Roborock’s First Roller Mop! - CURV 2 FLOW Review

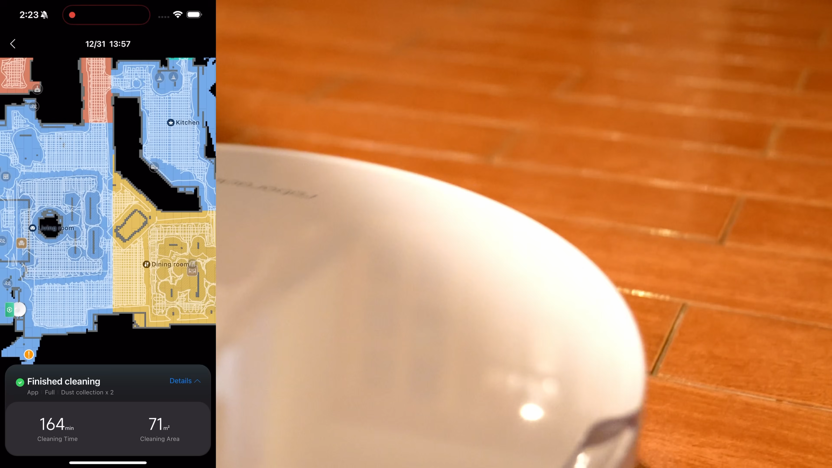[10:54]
Look, it like double crosses, triple crosses, and it does a great job. And this is on a deep cleaning cycle.
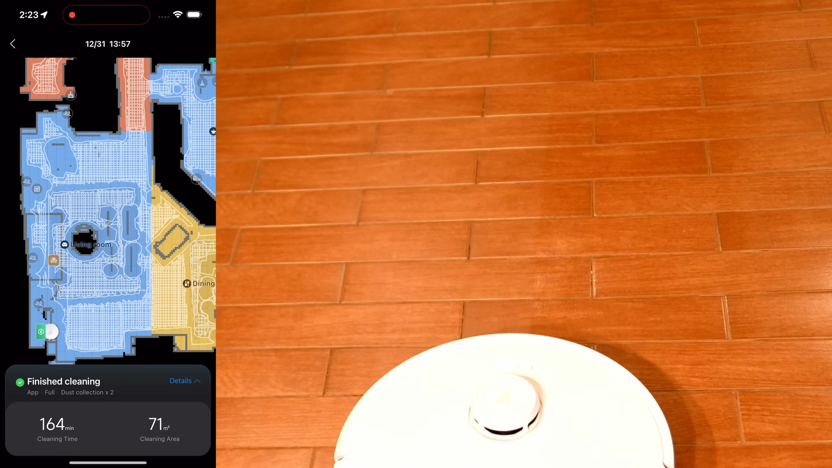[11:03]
It gives you a complete log about how it did it, and you can also set it inside of the settings,